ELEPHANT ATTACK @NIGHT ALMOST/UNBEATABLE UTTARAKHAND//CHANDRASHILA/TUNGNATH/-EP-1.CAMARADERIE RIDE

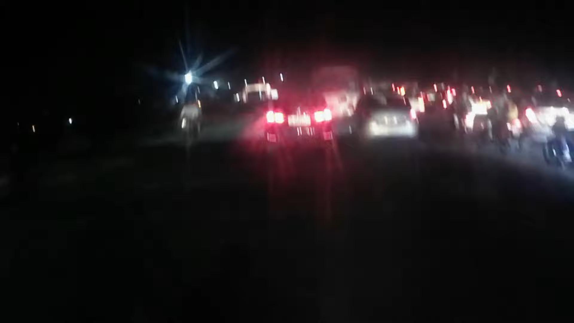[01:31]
तो पहुँच गया मैं यूपी गेट, यहीं कहीं हूँ खड़े हुए मेरे फ्रेंड्स, यहीं कहीं होना चाहिए उनको. और लाइट वगैरह
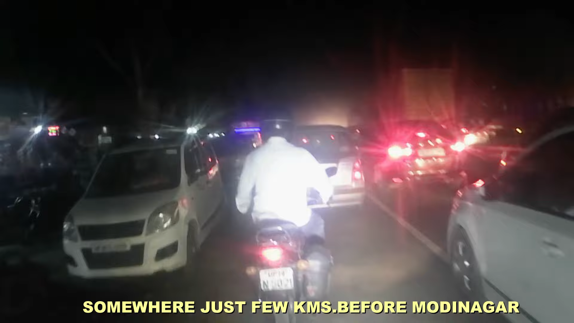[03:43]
9:30 अप्रॉक्सीमेटली टाइम होगा एंड इट्स वेरी वेरी वेरी कंजेस्टेड. जस्ट लुक एट दैट.
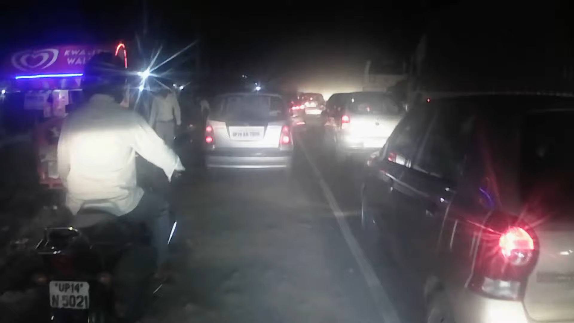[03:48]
इस हाईवे का यही बुरा हाल है, इसलिए मैंने लोग पूछ रहा था कई लोगों से कि ये वाला हाईवे पकड़ू की गुजरा वाला हाईवे पकड़ू, किसी के लिए भी जगह नहीं है जाने की.
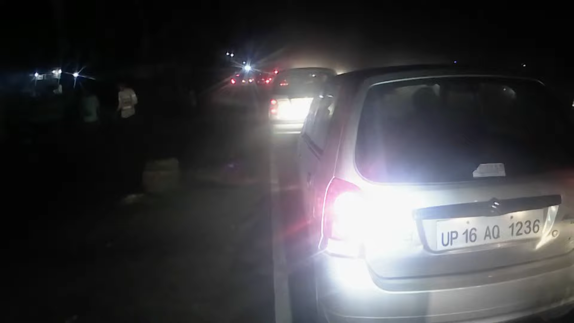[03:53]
हम बाइक्स में तो फिर भी लेफ्ट से निकल जा रहे हैं. जो कार्स में है, फोर व्हीलर में, उनका क्या हाल हो रहा होगा सोचो. बहुत बुरा हाल है, पसीने से लगते थे. ओह माय गॉड, और कहीं पे कम होता भी नजर नहीं आ रहा है.
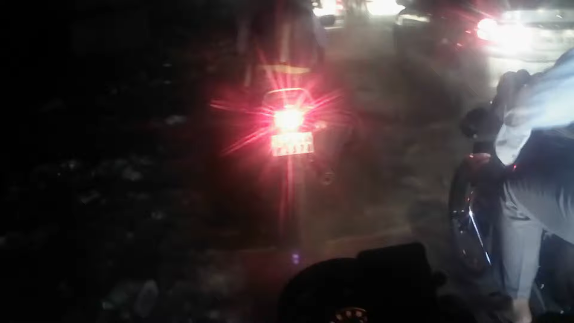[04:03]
बहुत लंबा है वो, तो मुझे लग रहा है मोदी नगर तक वैसे ही मिलने वाला है. बहुत हैवी लोड है इस पर, ये काम भी पुरानी कब से चल रहा है, पूरा ही नहीं हो रहा है. बस ये क्रॉस हो जाए उसके बाद फिर आराम है.
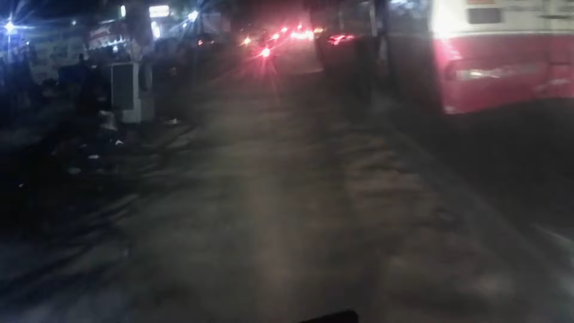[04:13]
लेकिन इसको क्रॉस करने में ये देखो, अब बस भी उतर गई, अब तो कच्चे में, अब कहाँ जाएगी. धूल देखो, धूल, आदमी मर जाए. बहुत बुरा हाल है बस. ऑफरोडिंग यहीं से शुरू होगी भैया.
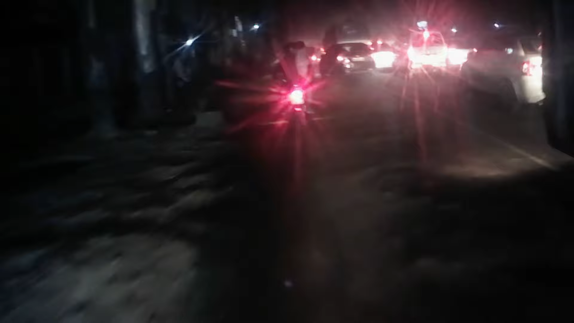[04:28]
ये सब मिलता है आपको राइडिंग लेवल के साथ, ये वाला फन भी मिलता है.
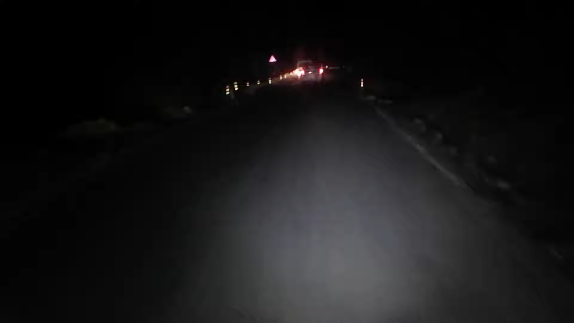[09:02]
और गाइस बीच में फंस गए, आगे हाथी पीछे हाथी, तो चेक कर रहे हैं जैसा सब करेंगे वैसे ही करेंगे, हम भी लोकल्स भी घबरा रहे जाने में।